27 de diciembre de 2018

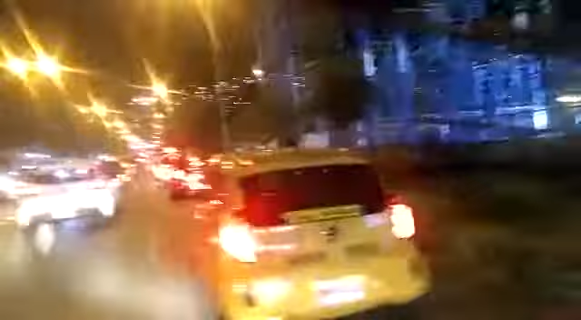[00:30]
de las 50, nuevo rumbo. Al fondo nuestro hermoso barrio Siloé, el cable aéreo de Siloé.